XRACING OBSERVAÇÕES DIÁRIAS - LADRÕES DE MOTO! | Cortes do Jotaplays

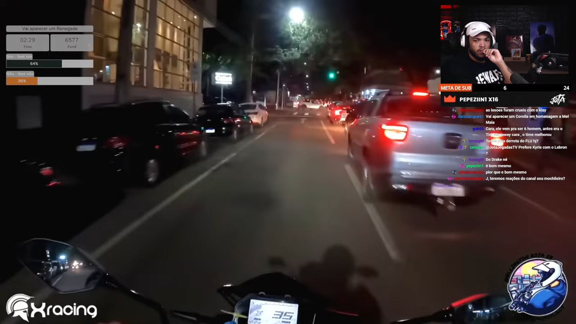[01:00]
E agora, meu Deus? Vai ser parado, pai. Tu tá de moto. Tu acha que tu não vai ser parado? Claro que tu vai ser parado. Ih!
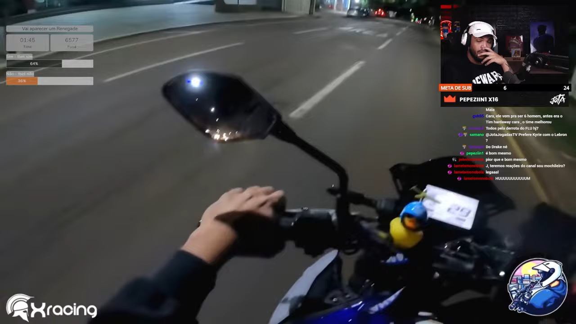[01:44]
Velho! Você é louco! Do nada a morte ali, mano.
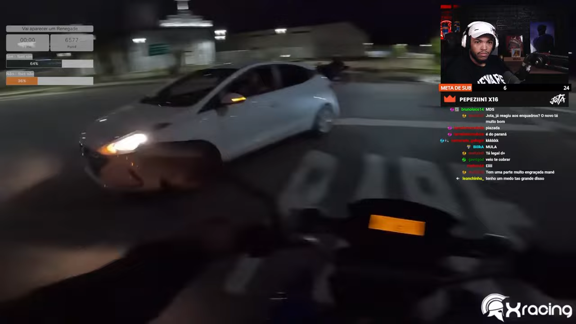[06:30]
velho. Ih, caralho. Ih, olha lá.